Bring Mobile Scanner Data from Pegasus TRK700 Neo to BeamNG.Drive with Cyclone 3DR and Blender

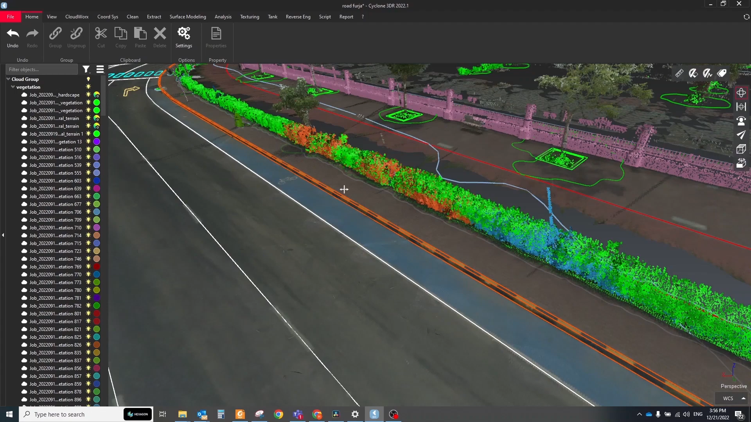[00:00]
In the previous tutorial, I worked with the TRK NEO 500 Mobile Scanner Data and
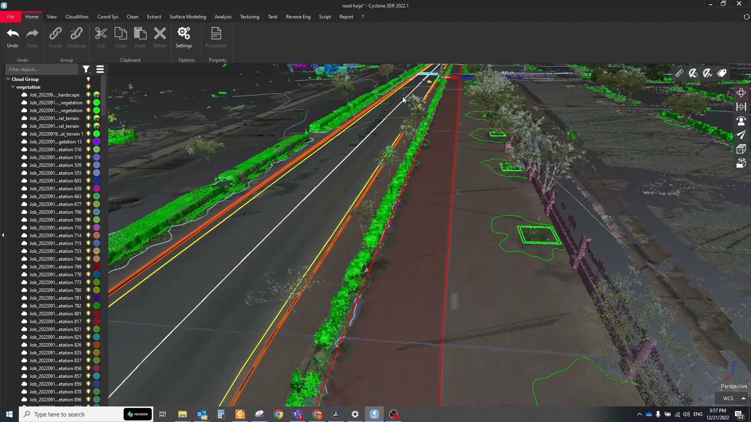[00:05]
demonstrated a lot of tools that could help you to digitize your site and extract all relevant features.
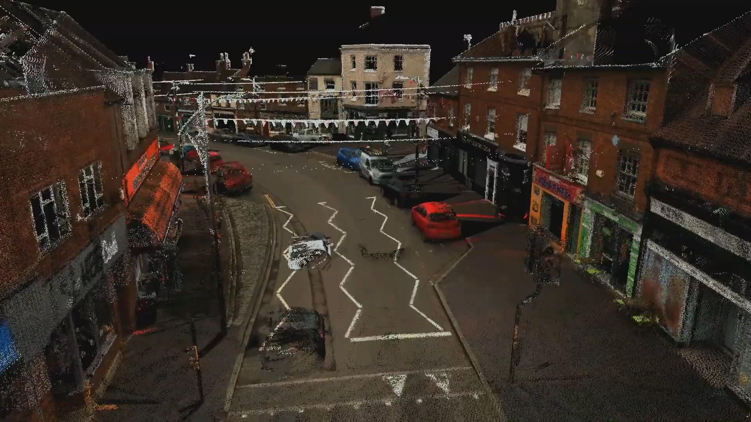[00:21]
on this data for the BeamNG Drive. So the first step in processing Leica Mobile Scanner Data is Pegasus Office.
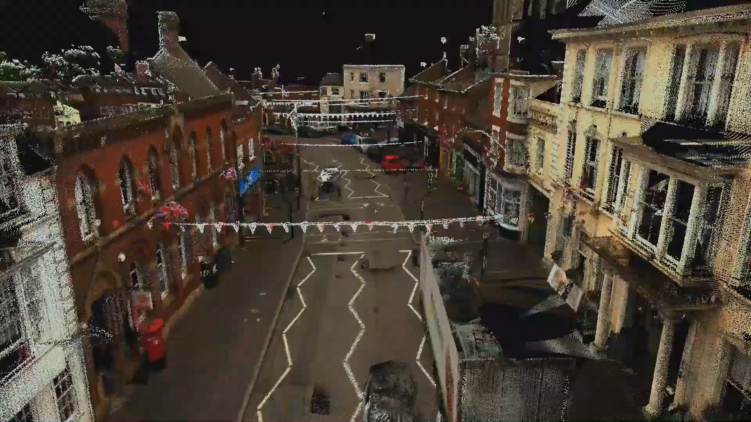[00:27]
It's very friendly user software that allows you to calculate trajectory,
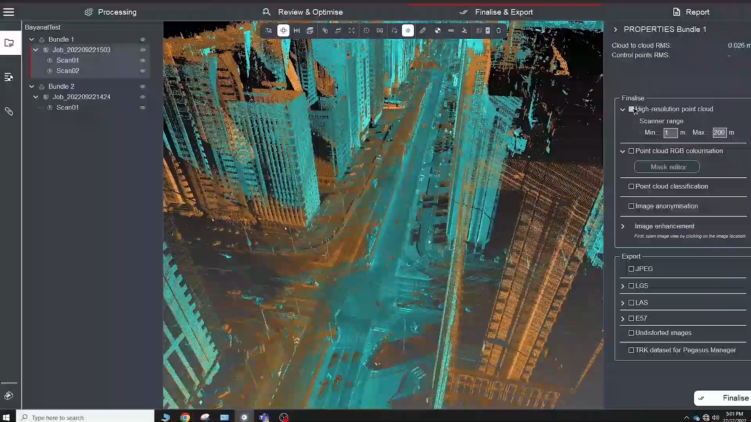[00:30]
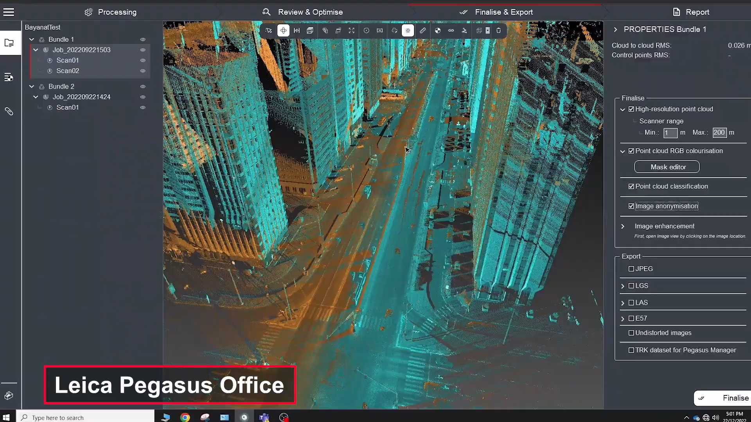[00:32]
combine different tracks, generate a high-resolution point cloud, georeference images,
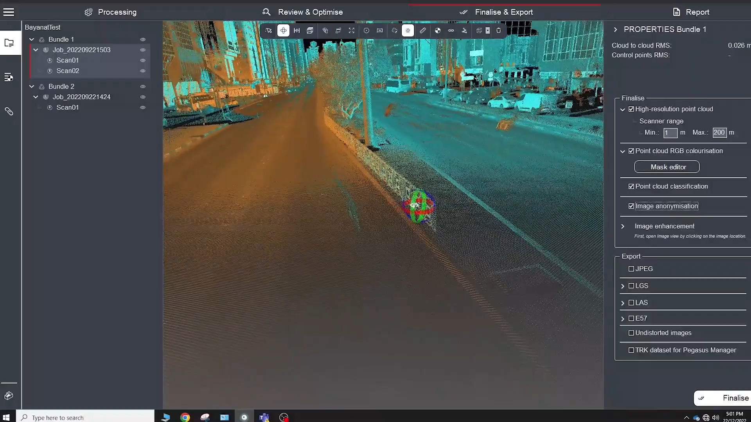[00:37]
and the most useful feature for us it's automatic classification of the point cloud.
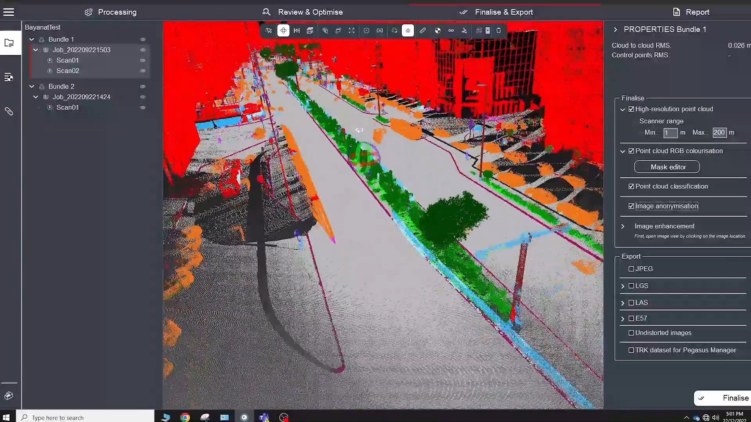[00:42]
The software can determine more than 20 different layers in the point cloud and export all data separately by layer.
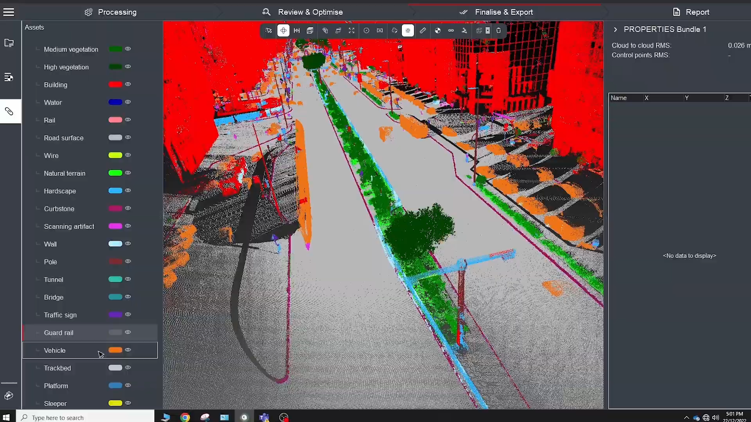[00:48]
For the digital terrain model creation, we will use the below layers.
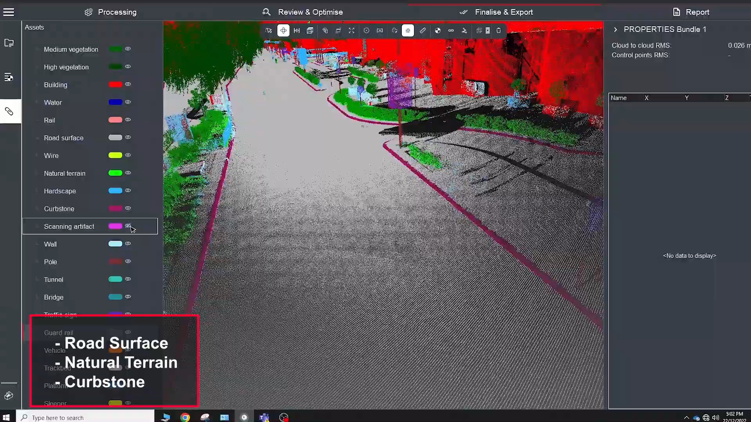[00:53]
If you're working with a point cloud that wasn't split by different classes, for example from the terrestrial scanner,
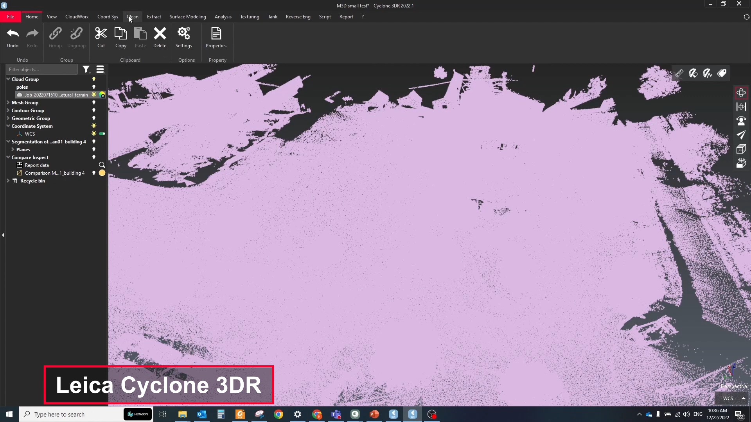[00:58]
then you can run the Auto classification tool directly in the Cycon 3DR and select the Auto type for classification.
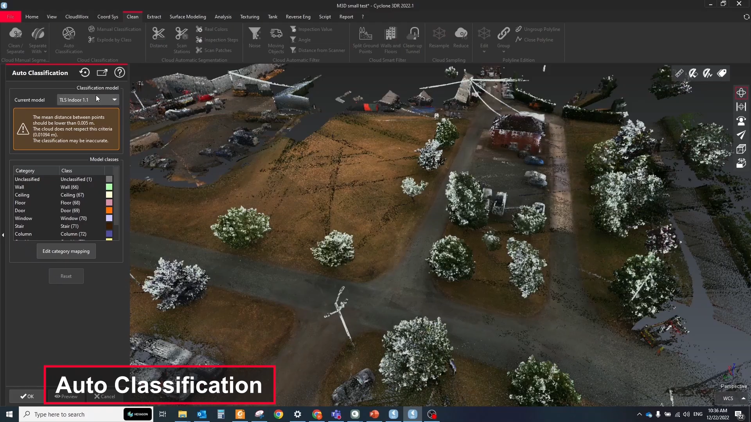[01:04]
The classification process is based on machine learning algorithm that relies on GPU computation,
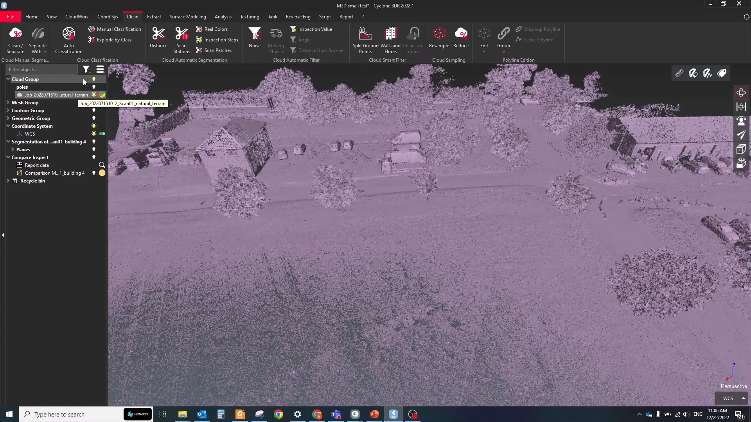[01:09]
and it can determine the surface very precisely with any type of point cloud.
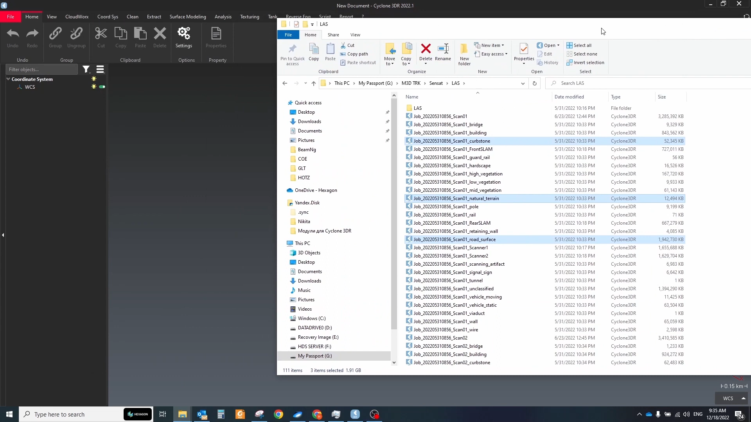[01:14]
For the Pegasus TRK data, select all three layers with surface point cloud and import them into Cycon 3DR.
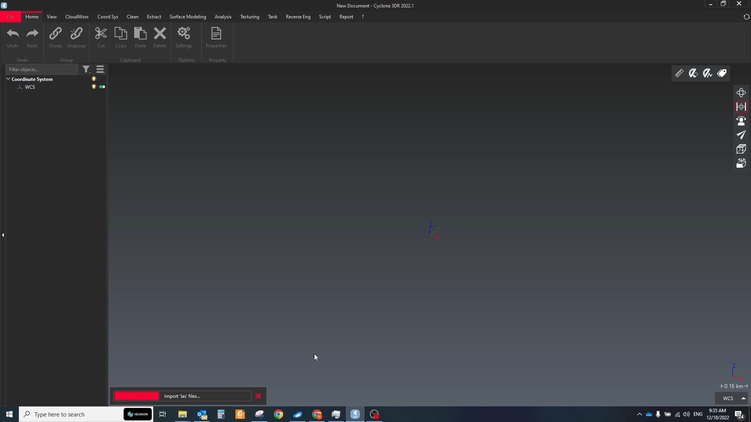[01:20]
Next, just select all of them and merge in one single layer with the Group button.
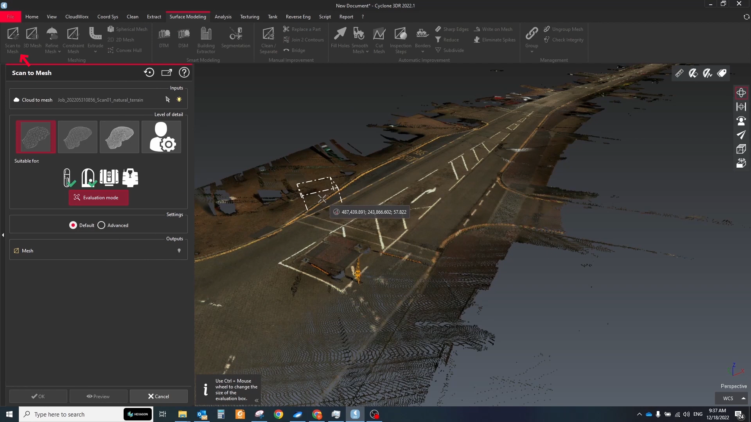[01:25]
Then click the Scan to Mesh button and the settings select the Medium quality.
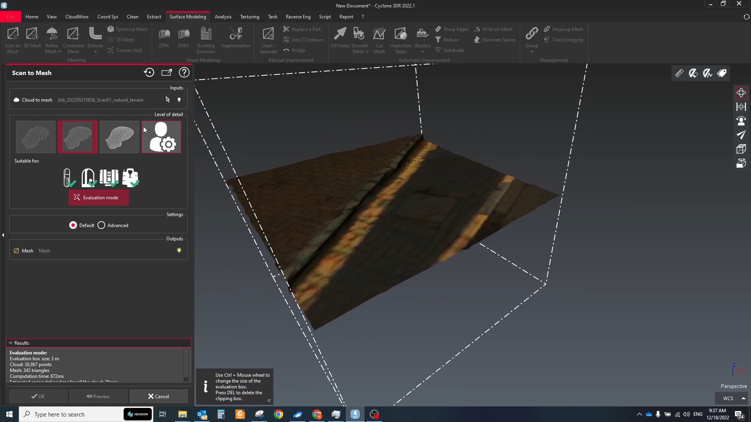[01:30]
It will be enough to keep all details and get not too much triangles, but you can choose other settings based on your requirements.
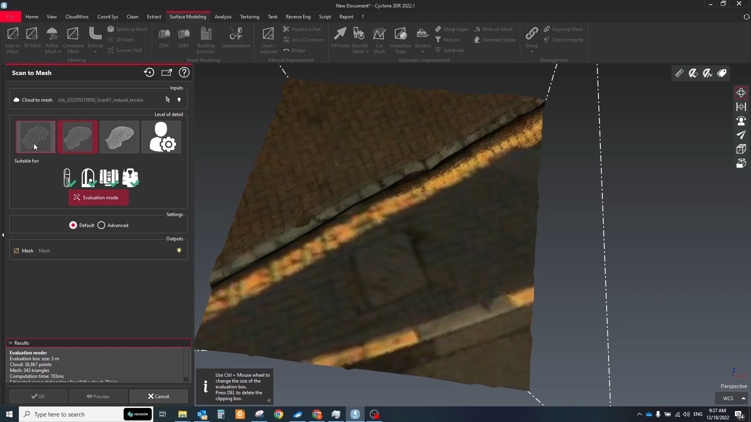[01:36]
This command creates a texture mesh from a cloud by segmenting in boxes.
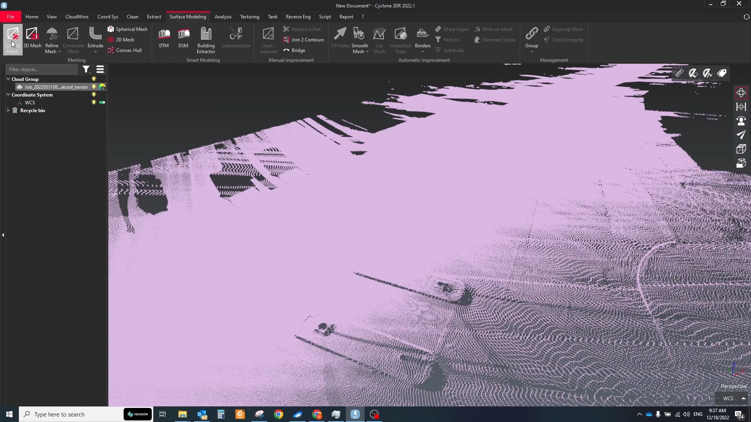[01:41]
When the mesh will be created, select it and change the representation mode from textures to smooth.
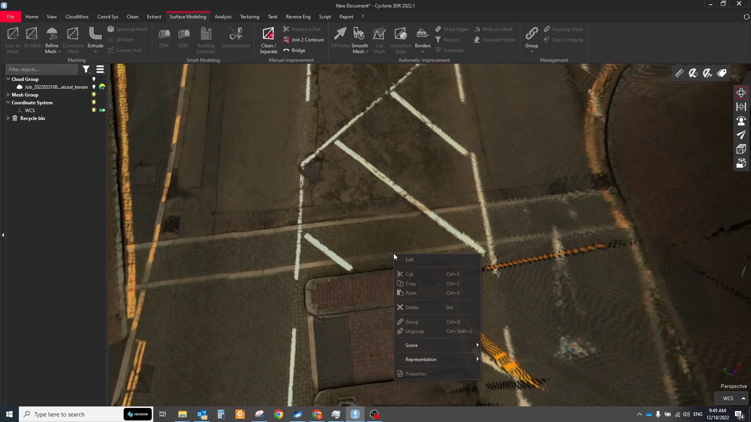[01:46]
You will see your mesh has two colors, gold and blue. It will give you an understanding of how the normals look.
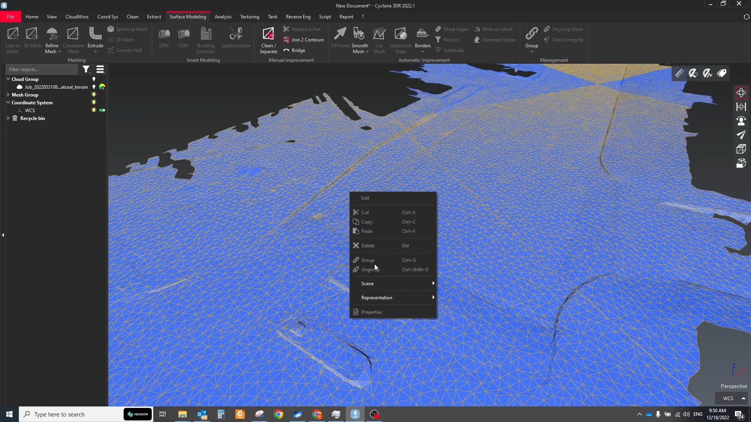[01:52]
A normal in 3D modeling is a depiction of the orientation of a polygon surface.
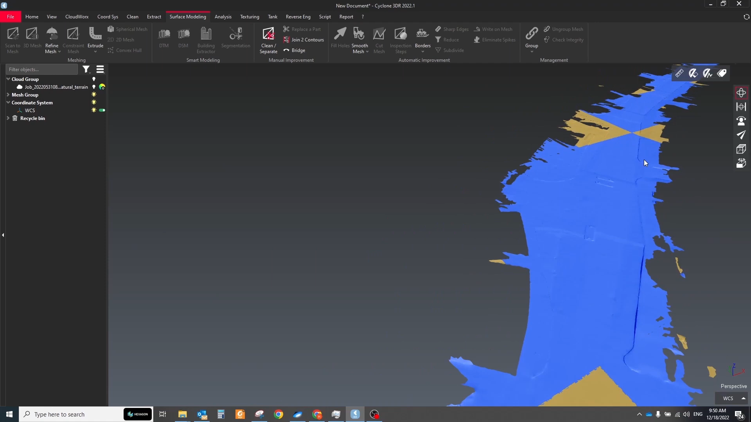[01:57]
The golden color means the outside of mesh, the blue color means the inside. For the BeamNG, all visible parts of the model should have a golden color or be reversed as an outside surface.